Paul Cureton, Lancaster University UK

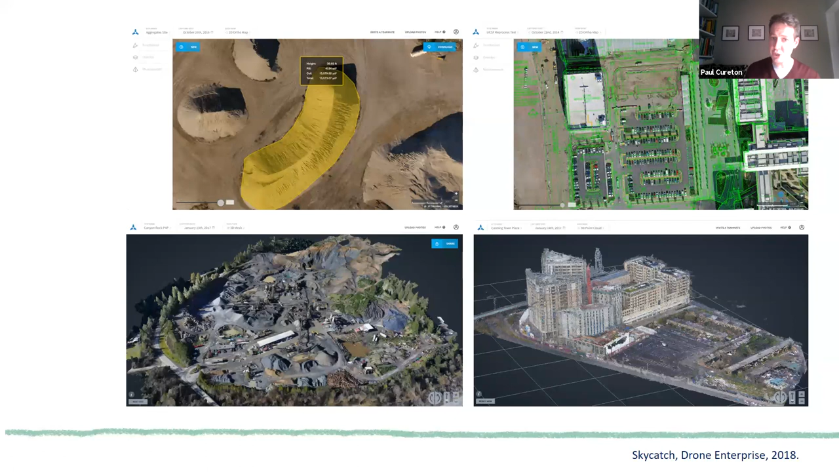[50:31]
They're doing all sorts of calculations. So the cut and fill on the top left, they're overlaying a CAD drawing, they're creating these 3D meshes and point clouds. So they're becoming like the management of a construction project. Again, this is Sarawak.
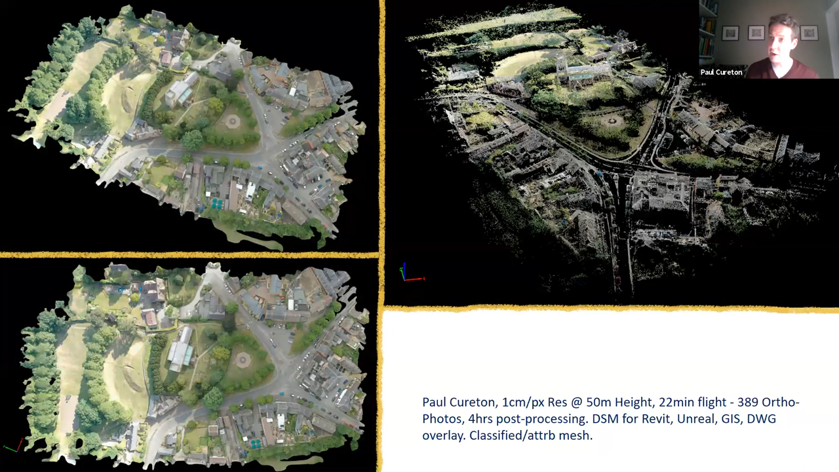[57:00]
Really quick to do. This is so simple. This was a Mavic 2. And then this is exported into Unreal Engine. I can do GIS DWG overlay. I can put it into new products like ArcGIS Urban that's coming out from Esri.